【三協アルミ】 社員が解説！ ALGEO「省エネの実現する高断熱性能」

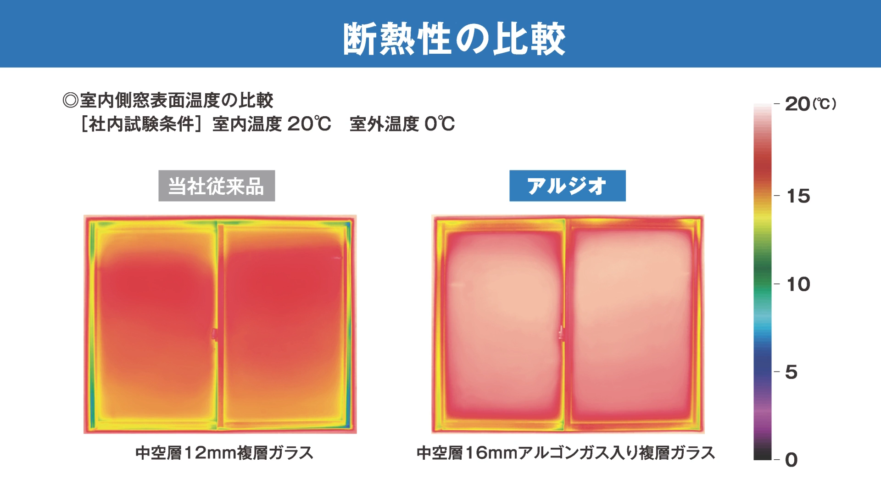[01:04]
サーモグラフィーを見ても分かるようにアルジオならしっかり断熱してくれます。この断熱性を実現できた理由は3つあります。1つ目はこちら、フレーム自体を断熱化するマルチシャンバーの採用です。